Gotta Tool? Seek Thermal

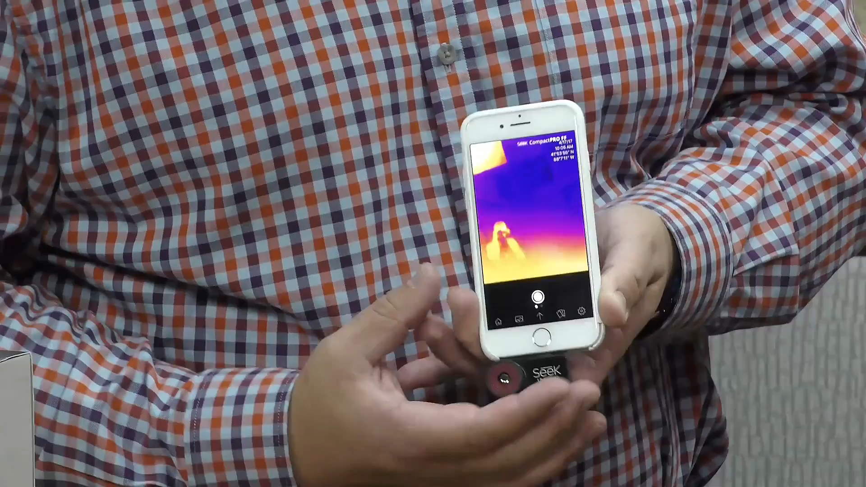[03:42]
And now you'll notice I'm getting our cameraman here in full thermal imaging.
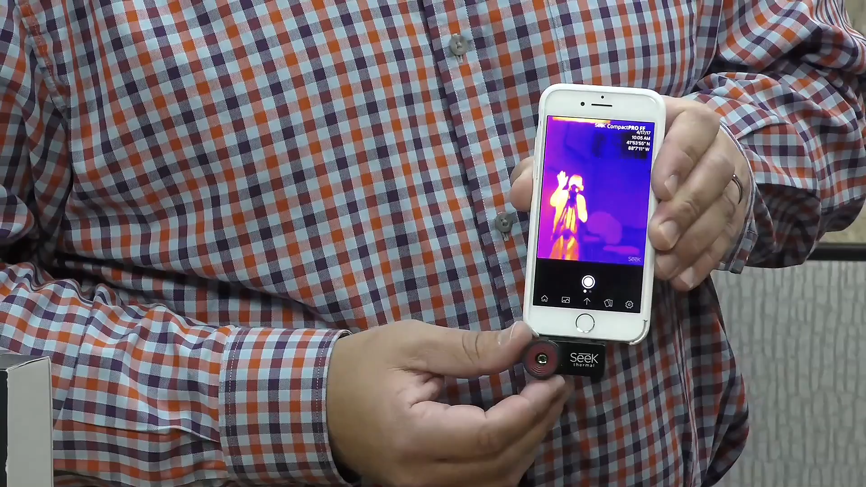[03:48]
So this has a focus ring on the front. He's waving for you right now. Yeah. This has a focus ring on the front.
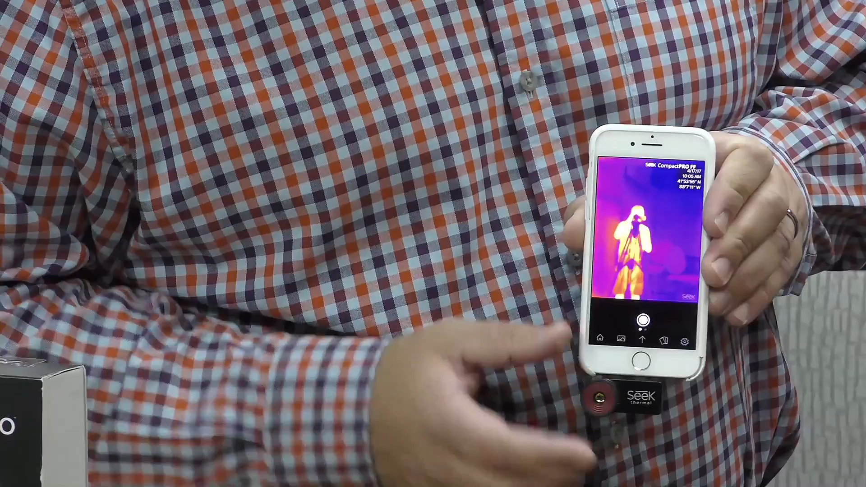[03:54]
You'll notice that white button there. Looks like the camera button on your phone, correct?
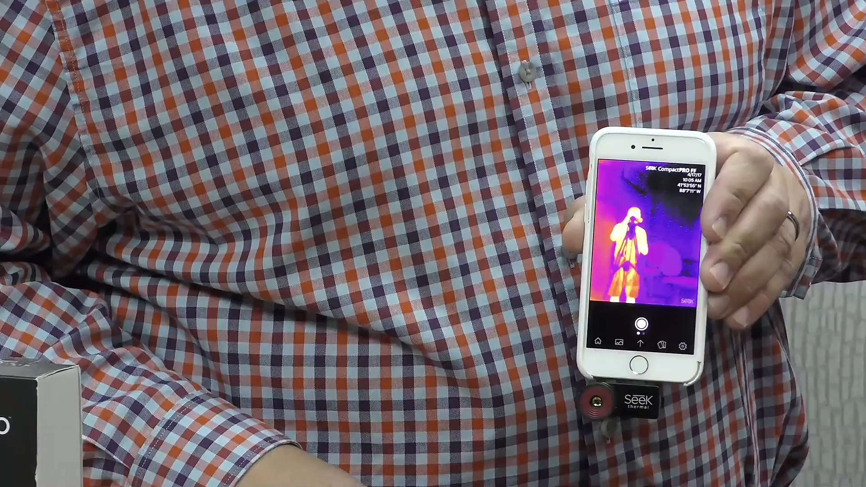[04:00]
Well, that's exactly what it is. So I can take a picture. I can also slide it over, and I can take a video. So I can decide to take a video of whatever I'm shooting. You'll have to...
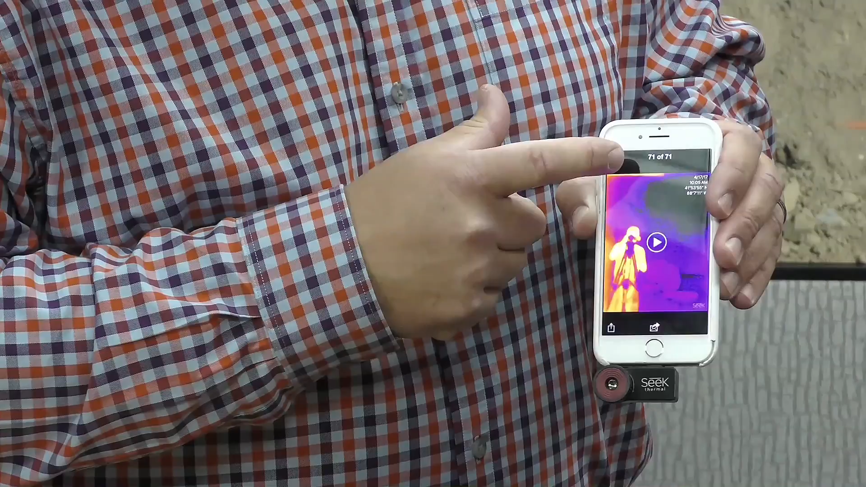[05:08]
So all the types of detail you're collecting here, what types of things can you transfer this information?